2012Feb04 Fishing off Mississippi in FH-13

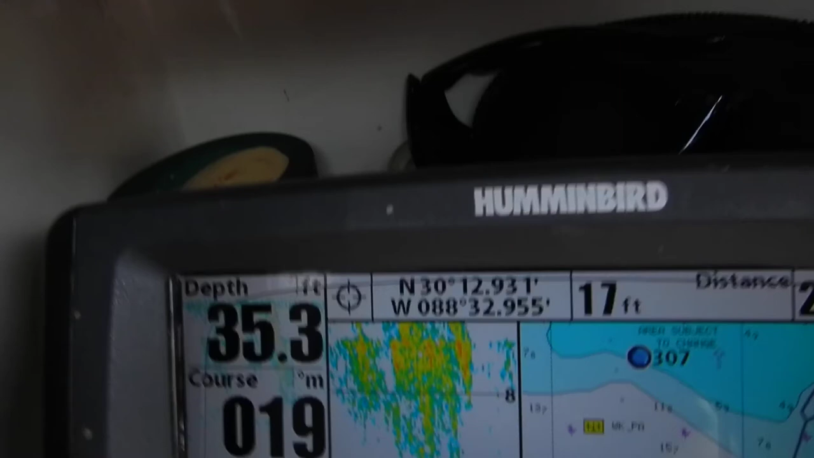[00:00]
On screen: depth 35.3 ft
Well, 9.31 and 8.32, 9.55. Check that out. Dang, look at that.